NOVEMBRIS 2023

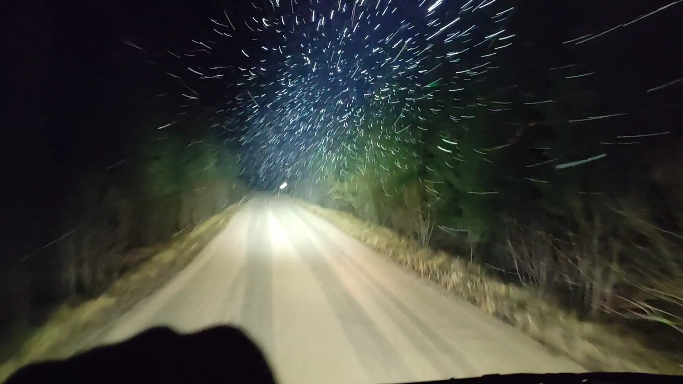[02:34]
Laikam zīm būs beidzot klāni. Šodien ir 15. novembris. Jā, 15. novembris. pie gulbenes. 20 km no gulbenes. Cik pēc jādā ir? 9 vakarā.